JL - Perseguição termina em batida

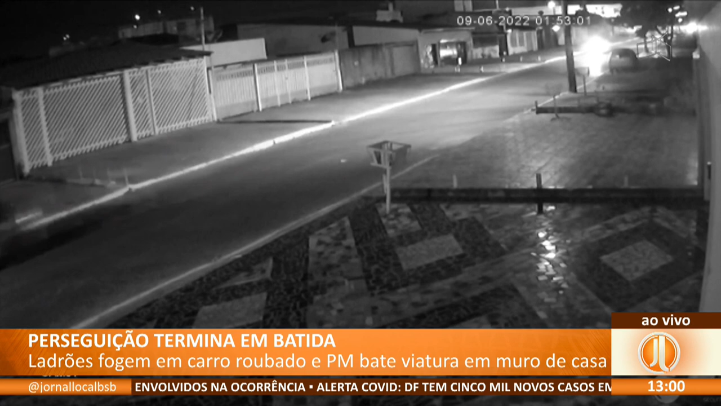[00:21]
O susto foi na madrugada dessa quinta-feira em Taguatinga. Câmeras de segurança registraram o momento em que a polícia vai em busca dos dois criminosos em alta velocidade pelas vias, quando, de repente, a viatura perde o controle e invade essa casa.